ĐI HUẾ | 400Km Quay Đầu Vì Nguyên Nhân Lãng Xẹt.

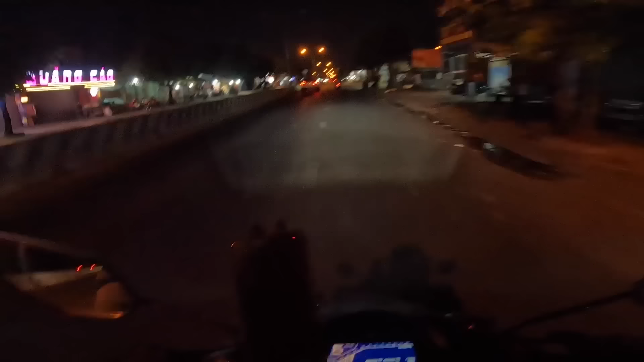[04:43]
Tại dù sao cũng vi phạm phương tiện giao thông mà Mình đang đi xuyên qua Vĩ An Bình Dương hả các bạn Để ra được đường Tân Vạn rồi mới ra được cầu Đồng Nai